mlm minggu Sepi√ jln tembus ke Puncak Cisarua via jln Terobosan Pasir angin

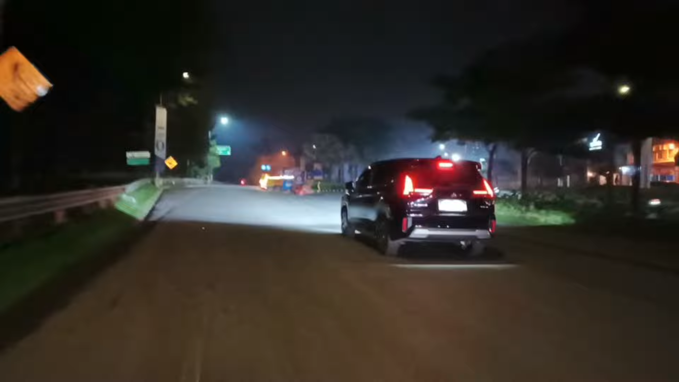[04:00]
Ini ke kiri ya, ke kiri alternatif Bogor.
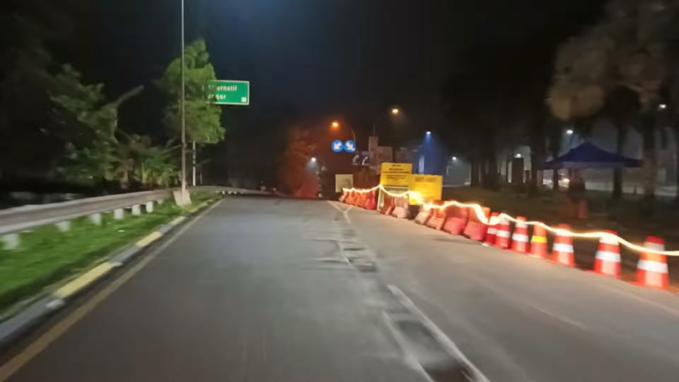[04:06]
Kalau ke kanan tutup ya, kanan itu menuju ke Jungle. Nah, ini ke kiri,
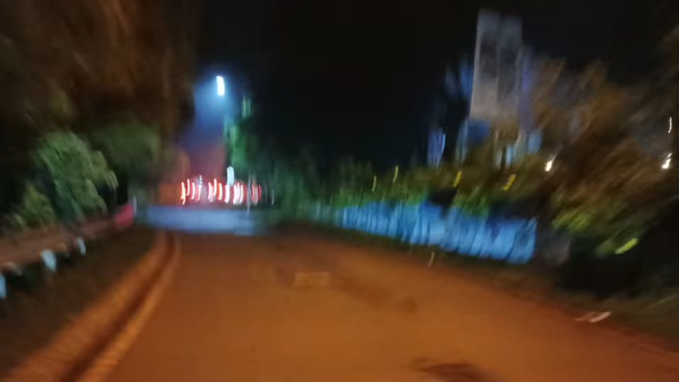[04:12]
ini lewat Gunung Gelis, Babakan Madang. Kalau ke kiri itu balik lagi ya ke Sirkuit Sentul,
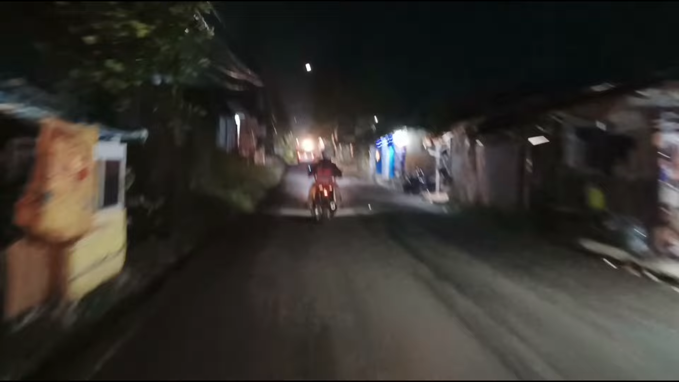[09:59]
Ya, di depan ini ke kanan ya. Itu ada jalan pertigaan. Jadi saya kelewat nih. Ini ke kanan. Oke.